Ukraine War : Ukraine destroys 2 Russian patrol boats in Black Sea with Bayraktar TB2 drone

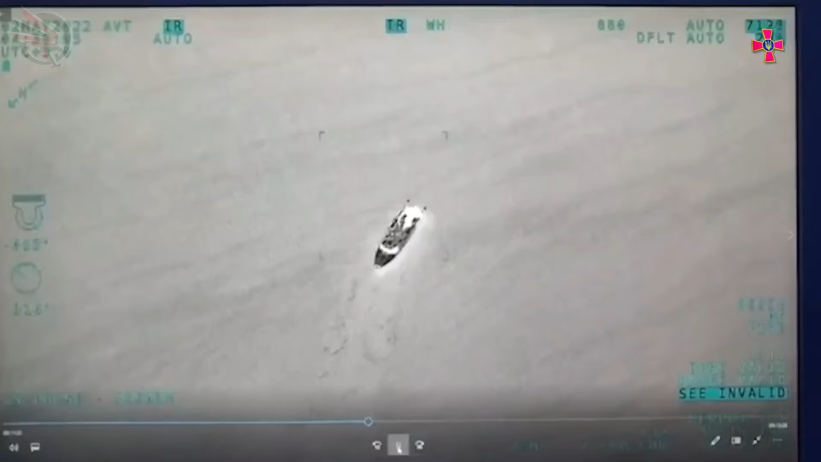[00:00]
the ukrainian servicemen destroyed a russian landing vessel in the black sea
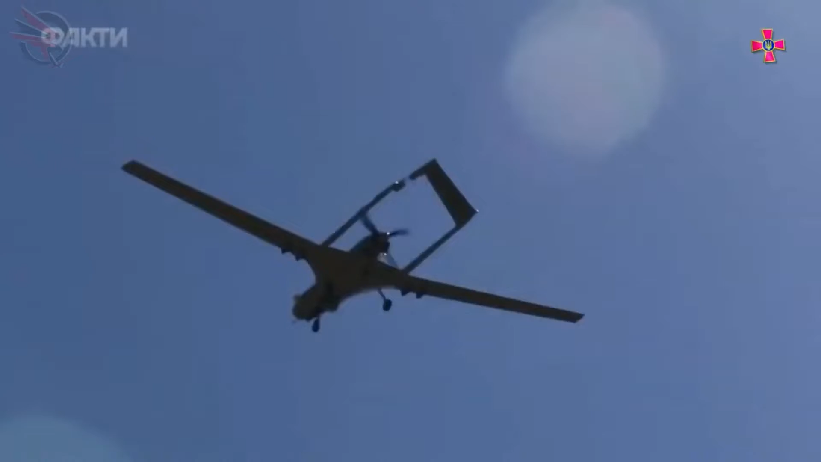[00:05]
the operational command south published a video featuring the destruction of the boat
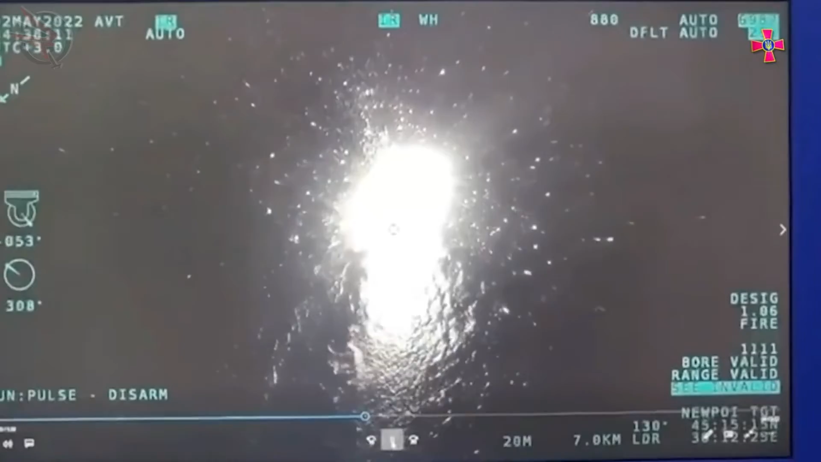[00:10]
the russian cerny-class landing motorboat was destroyed by a barakter tb-2 unmanned combat aerial
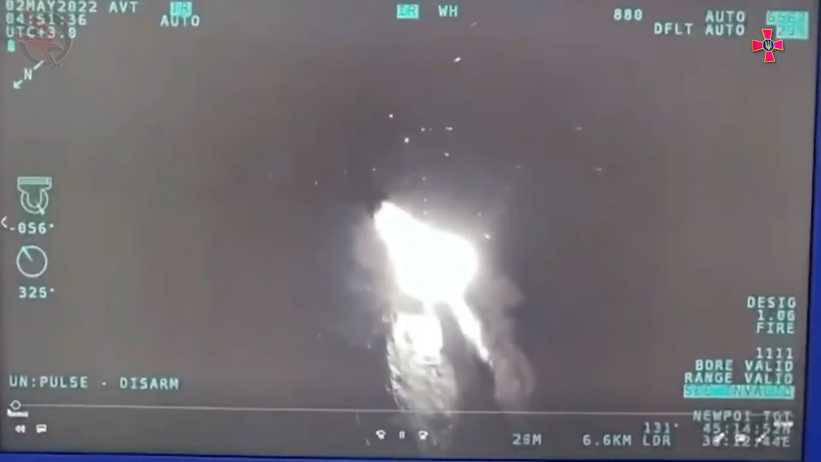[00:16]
vehicle of the armed forces of ukraine the released video shows an enemy landing vessel
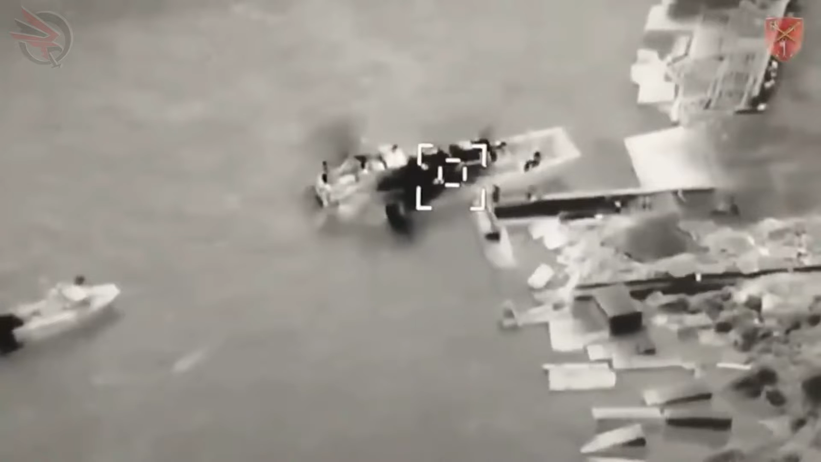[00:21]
near the berth on the russian-occupied zmyinyi island in the black sea after fixing the location of the boat the operator of the barakter uav put a sighting mark on it and after a short
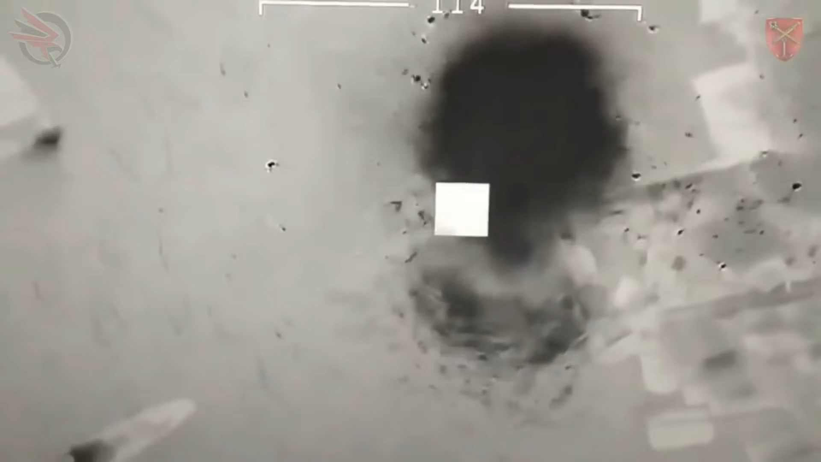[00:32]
period of time a precision-guided munition was deployed after hitting the cabin
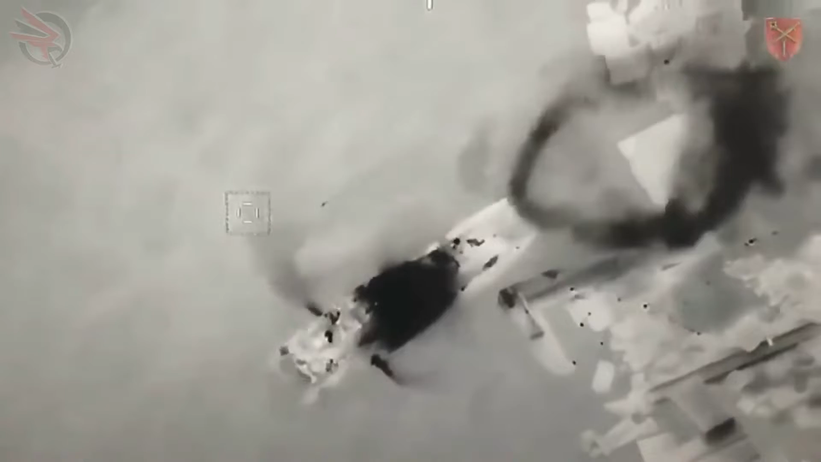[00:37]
an explosion was recorded followed by another and then a fire broke out on the invader boat
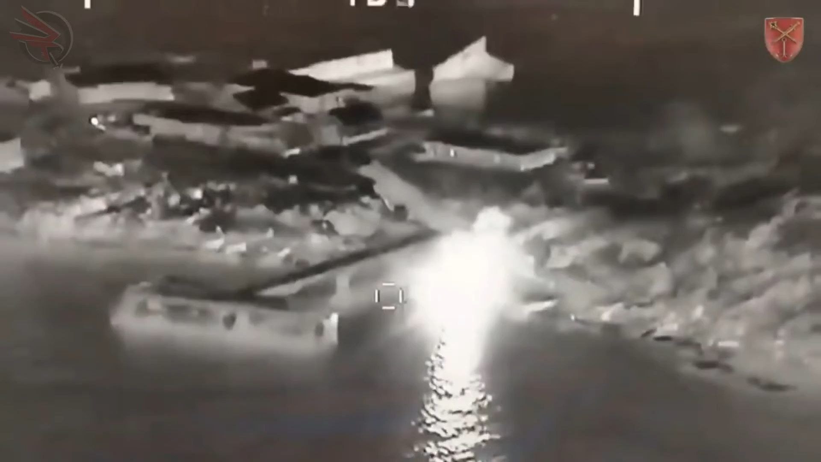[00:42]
at the same time the boat remains in place and does not even attempt an escape cerna